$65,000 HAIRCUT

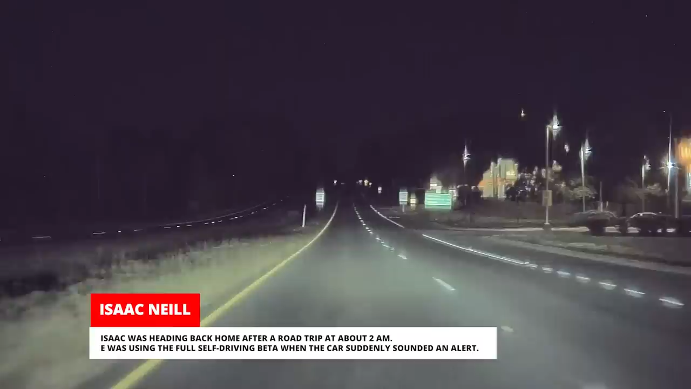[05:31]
Sure enough, headlights were coming toward him on his side of the highway. They clearly should have been on the other side of the median. Isaac laid on his horn as the car barreled straight toward him.
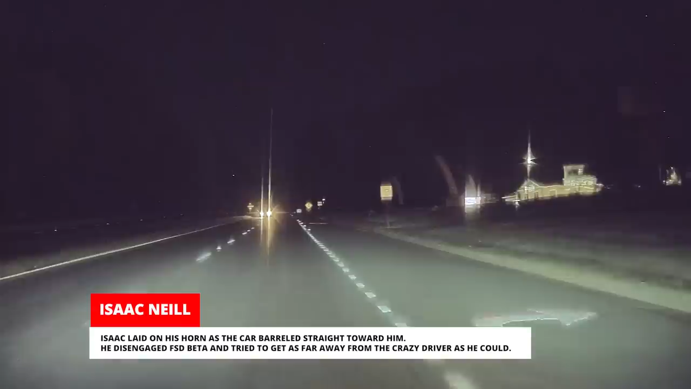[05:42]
He disengaged FSD beta and tried to get as far away from the crazy driver as he could.
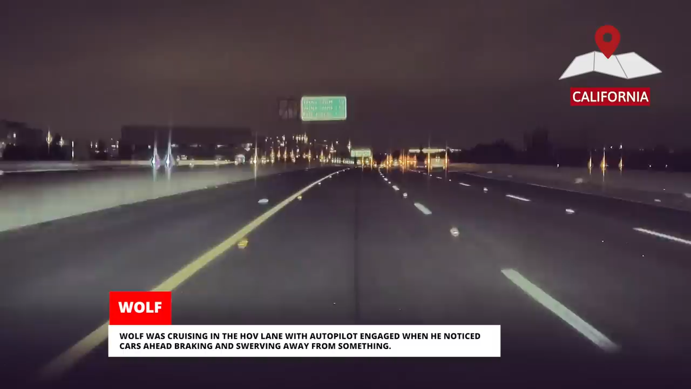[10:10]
Wolf was cruising in the HOV lane with Autopilot engaged when he noticed cars ahead breaking and swerving away from something. That's when a giant burrito came into view and Autopilot failed to detect it at all. Wolf took evasive action and avoided a collision with inches to spare. You know what you say when you finish eating a burrito? That's a wrap!